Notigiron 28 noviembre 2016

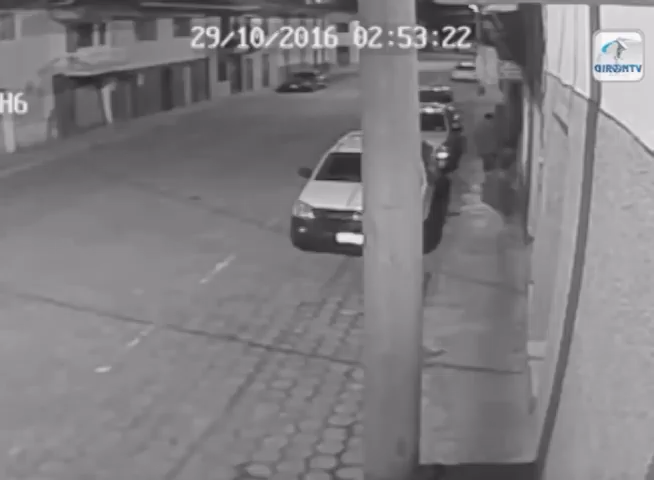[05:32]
El siguiente video que les presentamos es la captura de imágenes en la madrugada del 29 de octubre en la calle Sández y García Moreno con la cámara de seguridad de una vivienda y de un negocio, en la cual se produjo la sustracción de un teléfono celular a una persona que permanecía dormida en estado etílico en una camioneta. El hecho ocurre pasado a las 2 de la mañana, como pueden ustedes apreciar en la parte superior de sus pantallas la hora.